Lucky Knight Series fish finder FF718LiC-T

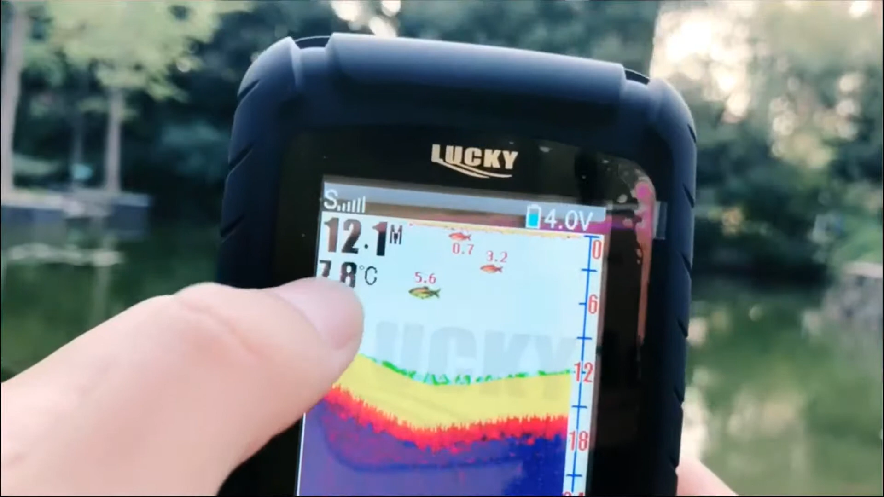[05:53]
this is the water temperature and this
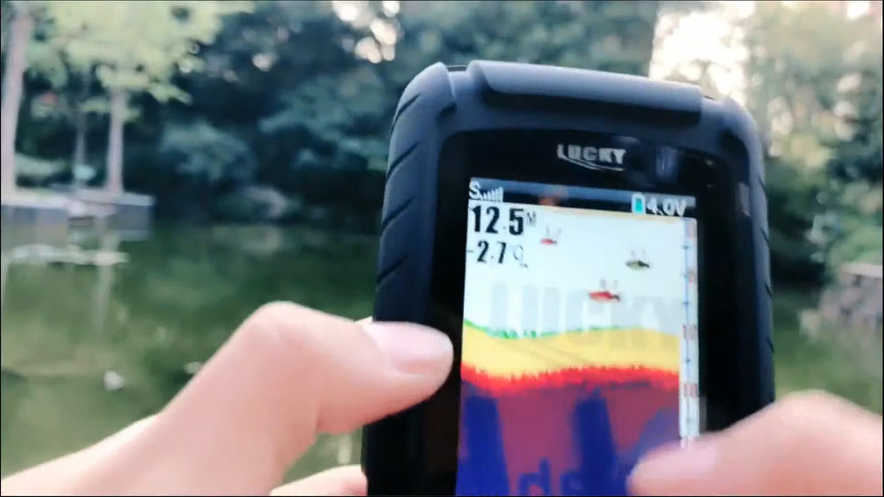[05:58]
is the quarter of the seabed and you
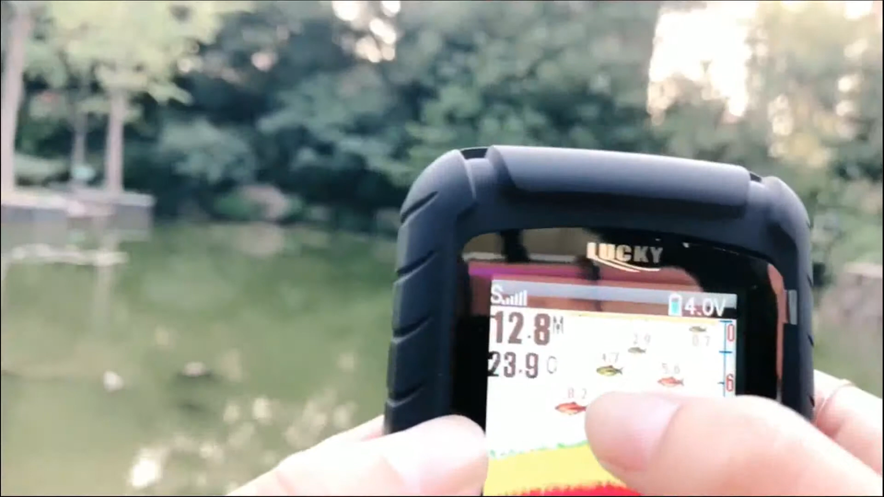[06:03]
On screen: depth 12.8 m, water 23.9°C
are many fishes and it will show
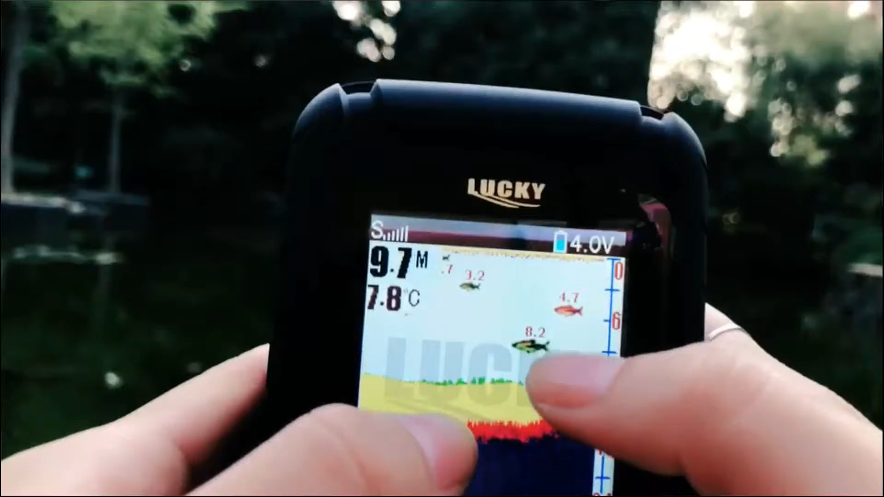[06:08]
On screen: depth 9.7 m, water 7.8°C
you the
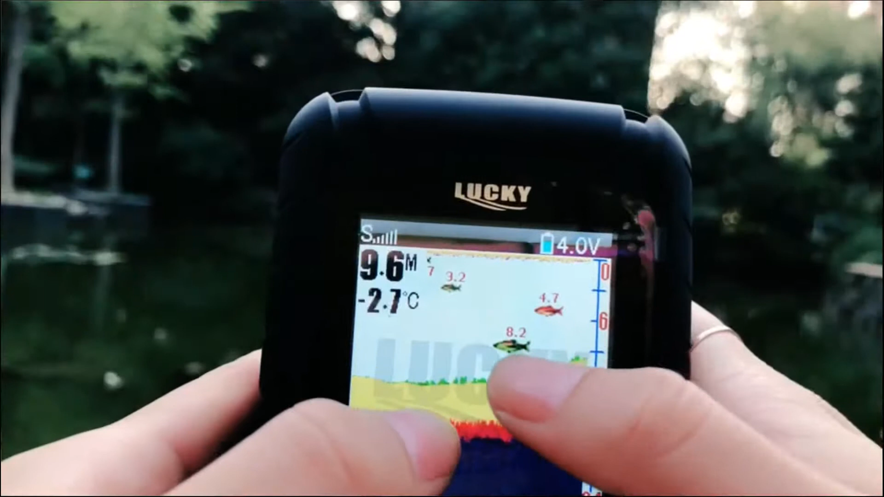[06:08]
On screen: water -2.7°C
big fish the middle fish and the small fish
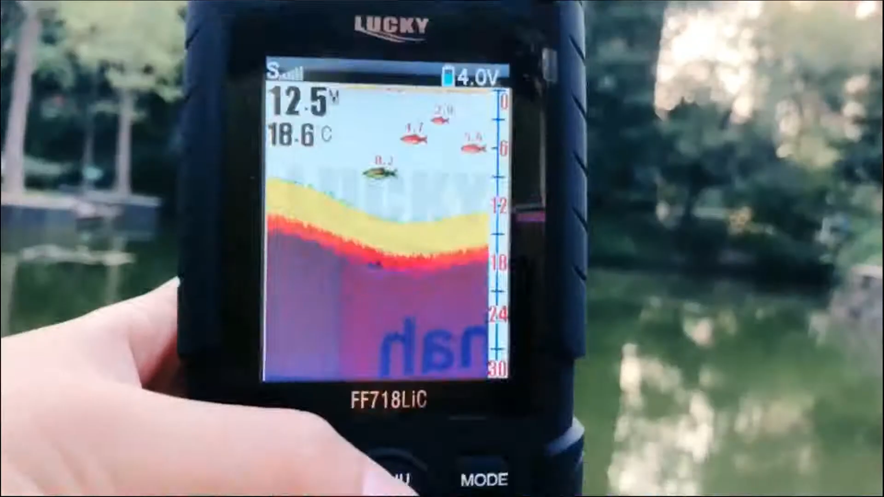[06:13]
On screen: water 18.6°C
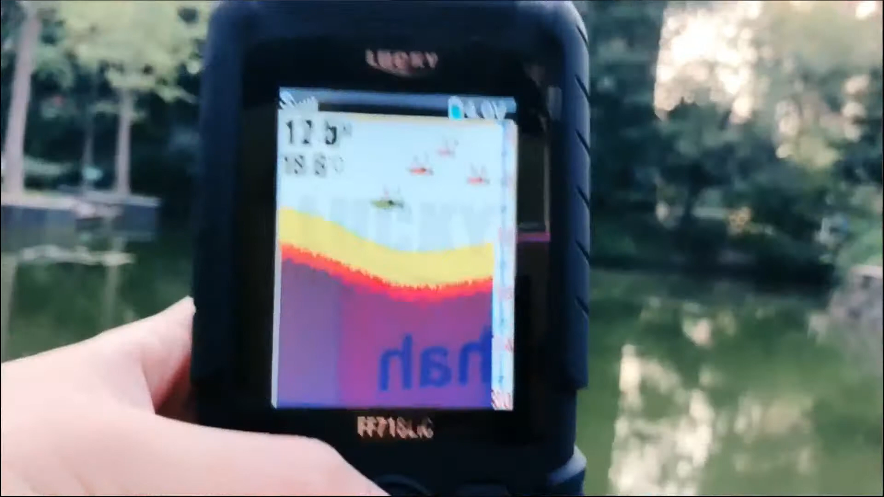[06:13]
and here is the depth range
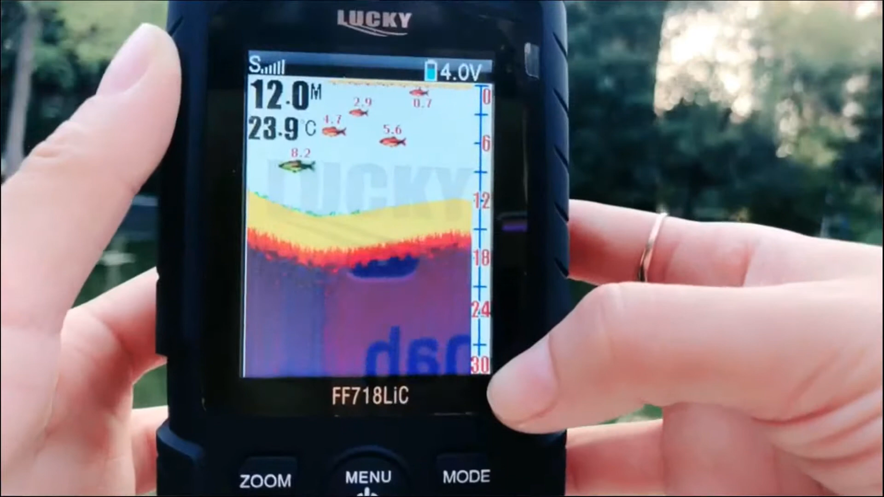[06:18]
On screen: depth 12.0 m, water 23.9°C
and you can choose to 100 meters and
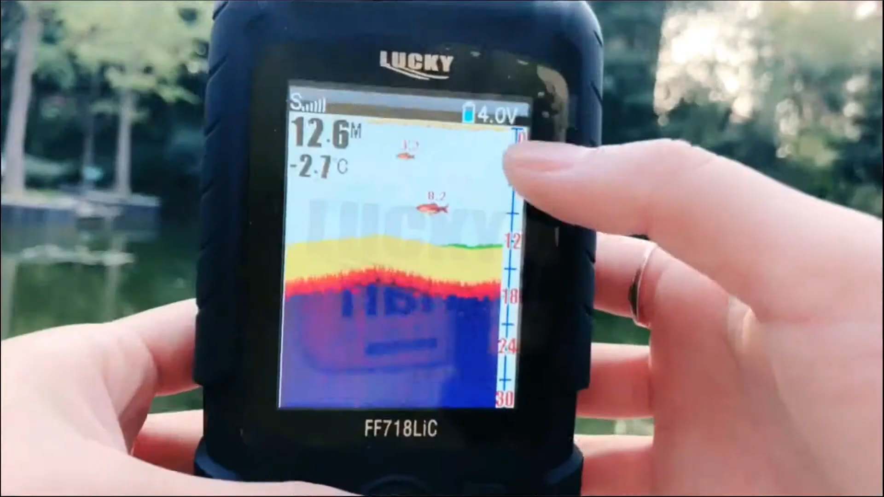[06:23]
On screen: depth 12.6 m, water -2.7°C
you can see that
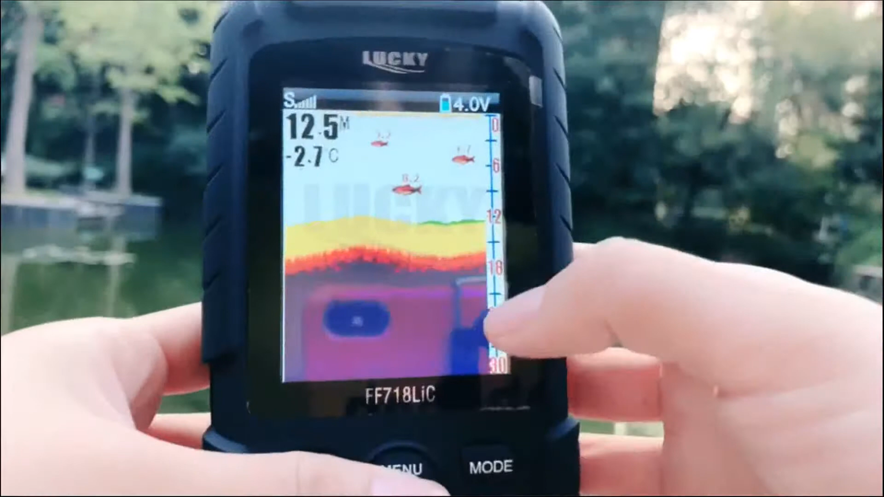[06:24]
On screen: depth 12.5 m, water -2.7°C
this interface is very friendly and easy to use even
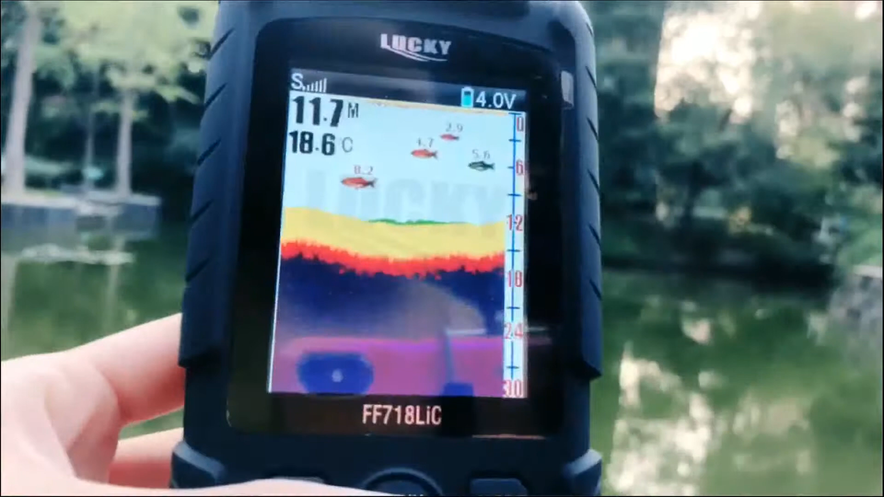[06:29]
On screen: water 18.6°C
you don't use it before so it's very suitable
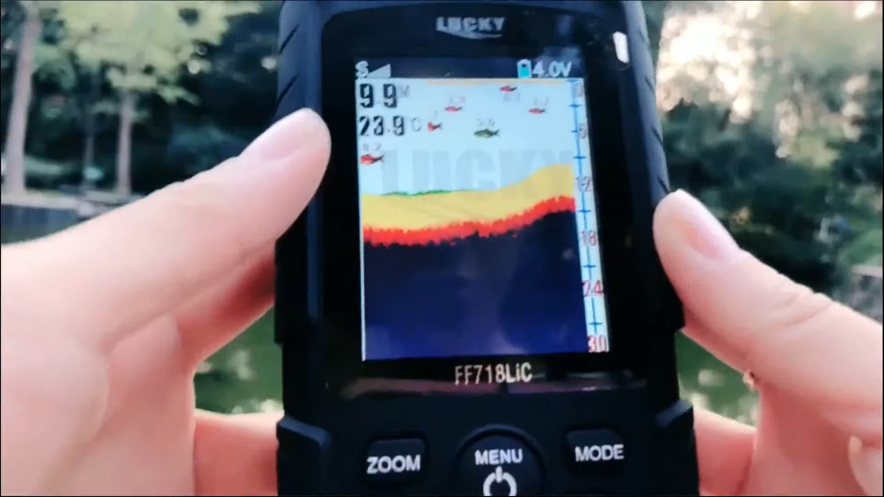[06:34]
On screen: water 23.9°C
for new anglers and we are near the pole now so let's